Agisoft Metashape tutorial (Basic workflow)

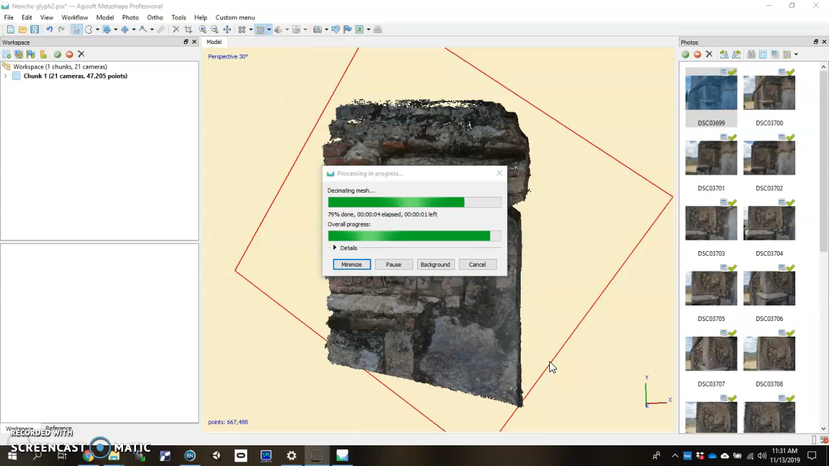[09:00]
I'm going to go ahead and choose medium, and I'm going to click OK, and it'll skip to the mesh. It looks like we're almost done. There we go. Got the mesh. Over here in your visualization tools up top, you know, you have your sparse cloud, your dense cloud tool.
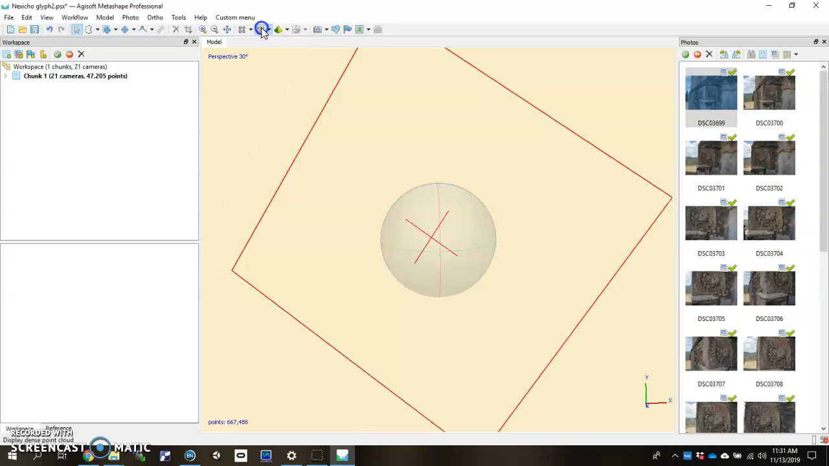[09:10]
Or visualization. And then you have a mesh visualization that shows up as a little green triangle.
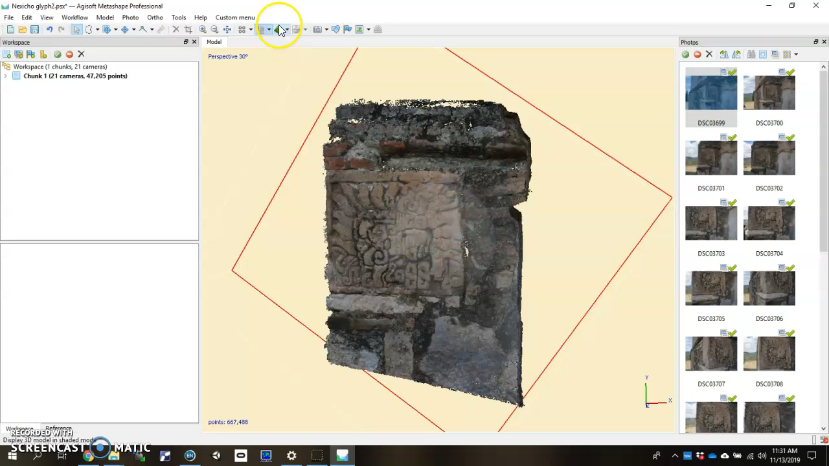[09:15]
When you click that, you'll notice that it has become solid. It's no longer points. So you can zoom in.
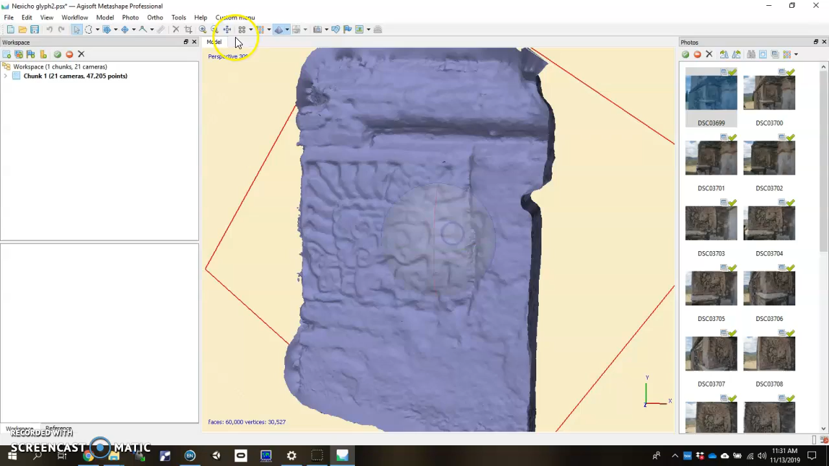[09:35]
If you drop this down, you can look at it solid to see what the geometry looks like. You can also look at it as a wireframe. And when you look at the wireframe, you see kind of what I was talking about with polygons or faces.
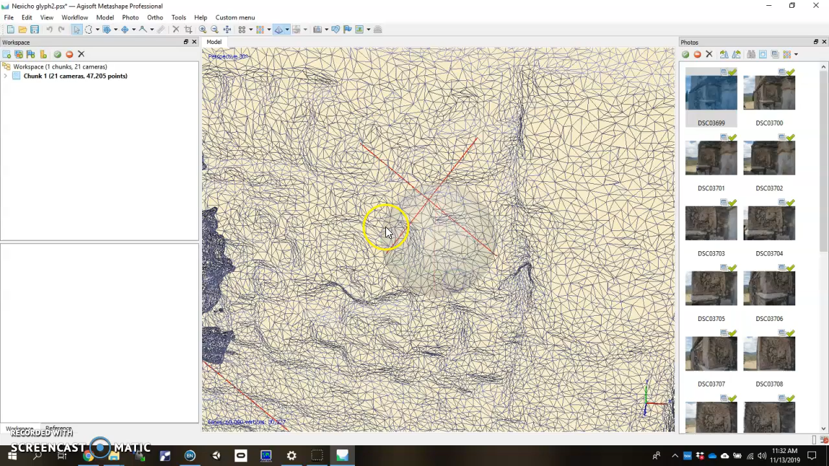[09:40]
But you have multiple triangles that are just kind of,
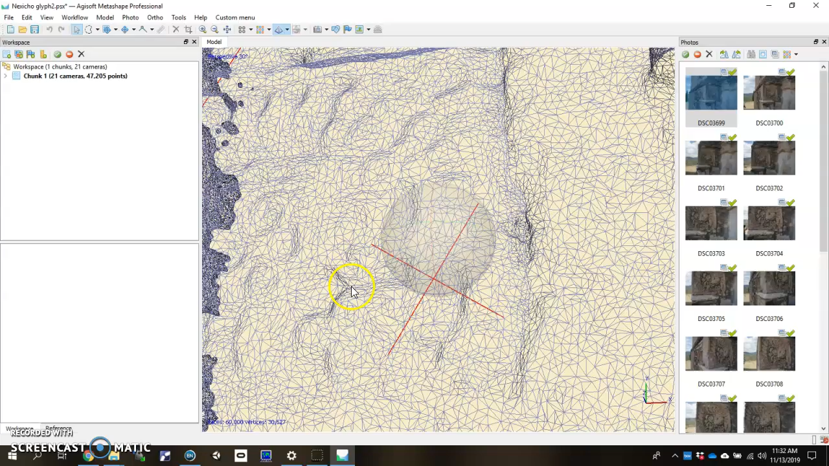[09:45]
you know, put together to create the 3D geometry of the object itself.
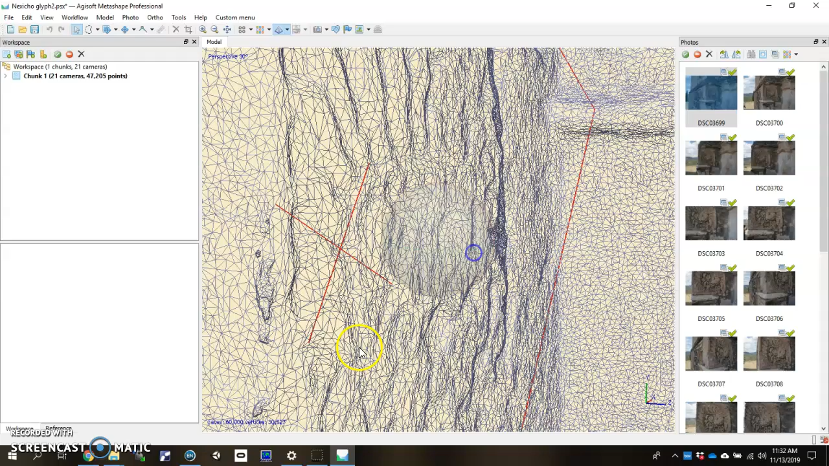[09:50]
Down here in the bottom left, you can see how many faces are actually making up the object.